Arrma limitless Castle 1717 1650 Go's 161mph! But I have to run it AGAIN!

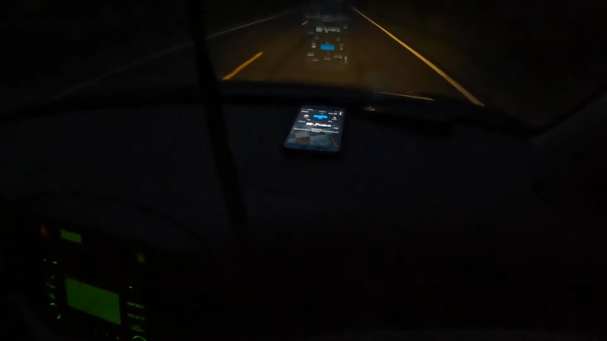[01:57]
she was down there oh there she is i see her oh maybe it's not so bad all right she took a little off-road